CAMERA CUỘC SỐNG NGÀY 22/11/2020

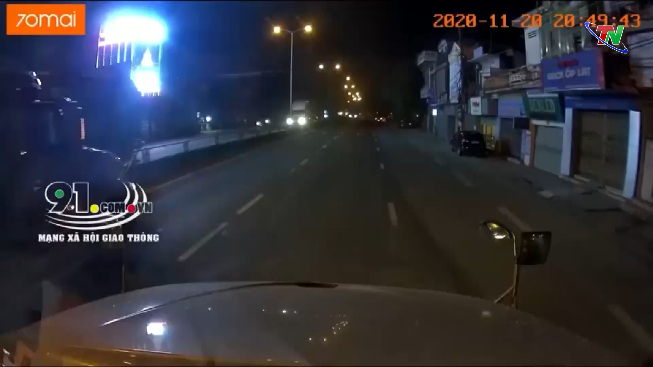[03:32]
Sự việc xảy ra vào khoảng 21h ngày 20 tháng 11 tại địa phận thành phố Hải Phòng và được camera hành trình của một xe container ghi lại. Khi đó tài xế container đang điều khiển xe lưu thông trên đường thì phát hiện một em bé khoảng gần một tuổi đang bỏ giữa đường. Cảnh tượng này khiến nhiều người thóp tim. Đặc biệt lúc này trời rất tối, hai bên đường ít ánh sáng và rất nhiều phương tiện trọng tải lớn đang lưu thông. Rất may tài xế xe container đã nhanh chóng dừng xe, bế em bé vào và gọi người nhà gần đó. Qua đây các bậc cha mẹ cần lưu ý quan sát, trông trừng trẻ nhỏ, tránh lơ lạ dẫn đến tình huống nguy hiểm, đặc biệt là những hộ dân ở ven đường quốc lộ.